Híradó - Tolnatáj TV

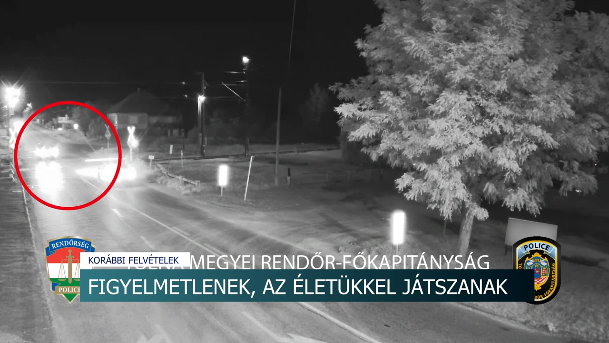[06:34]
Néhány nappal később ugyanott készült ez a felvétel. Piros Karika jelölje a szabálytalanul közlekedő terepjárót. Először áttöri a sorompót, majd rákanyarodik a sinekre és elindul azokon. De szinte azonnal le is tért. Ekkor jelenik meg a hatalmas sebességgel elhúzó vonat. Csak egy pillanaton múlt, hogy nem történt tragédia. Simon Tornyán mindkét esetben jól működött a jelzőlámba. A sofőrök mégsem törődtek azzal.